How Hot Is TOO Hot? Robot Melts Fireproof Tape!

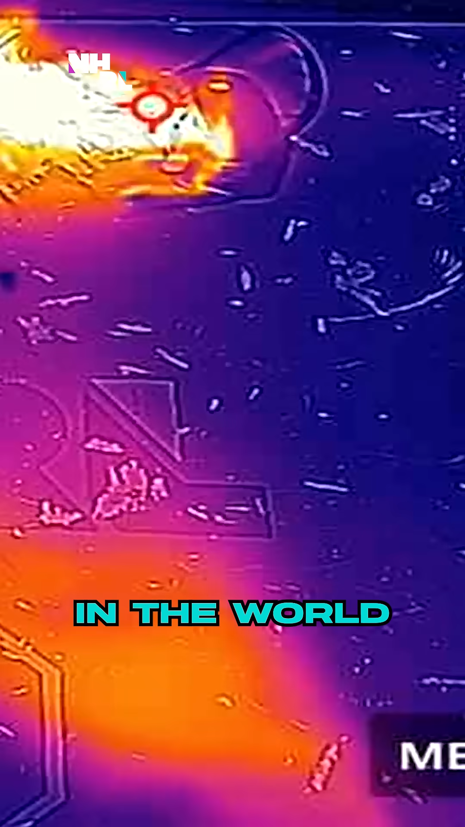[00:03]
Look at these wings coming off the side.
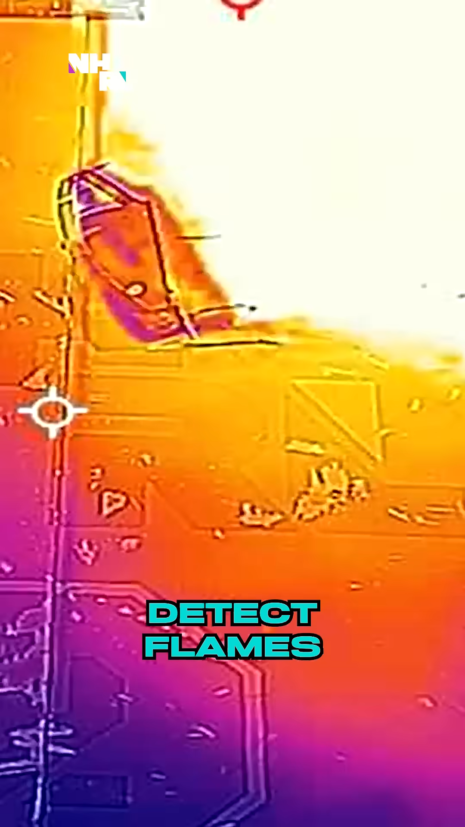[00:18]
Our camera can't even detect flames this hot.